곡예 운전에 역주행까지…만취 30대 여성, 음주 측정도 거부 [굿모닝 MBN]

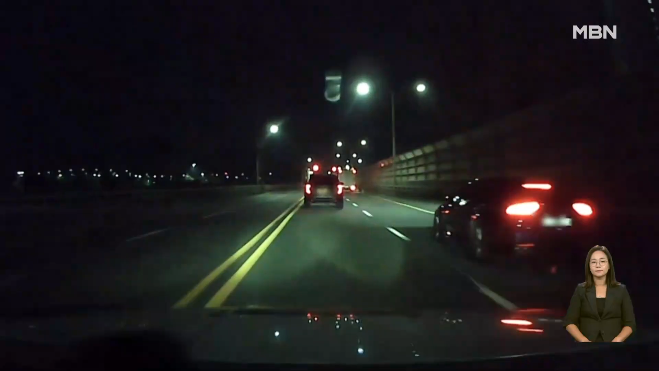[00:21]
대전의 한 도로입니다. 음주운전 차량 의심 신고를 받고 출동한 순찰차가 SUV를 멈춰 세웁니다. 경찰관이 내려 검문을 하려 하자 SUV가 달아납니다.
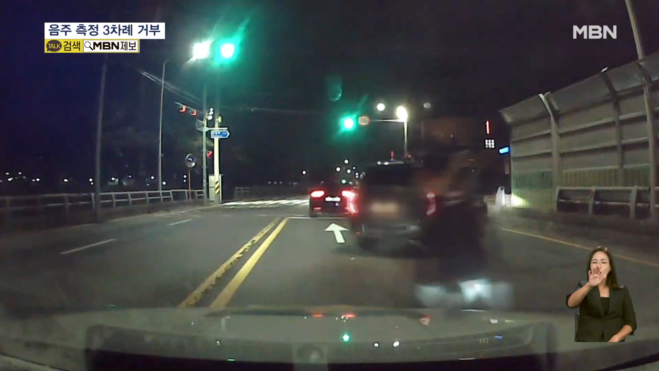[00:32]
수차례 정차 명령에 도주로까지 막아보지만 신호도 차선도 무시하고 아예 중앙선을 넘나들며 역주행까지 하며 내달립니다.
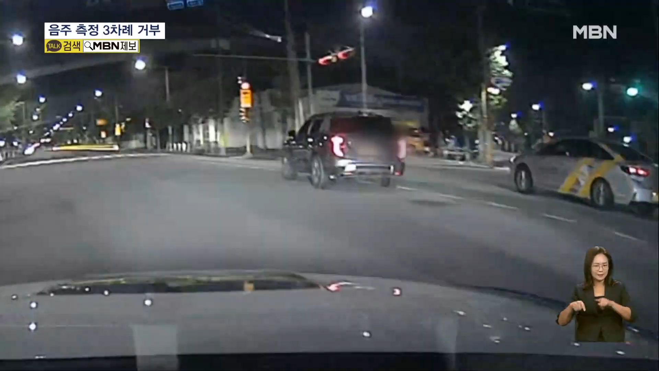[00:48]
순찰차 2대와 택시까지 따라붙었지만 SUV는 요리조리 빠져나갑니다.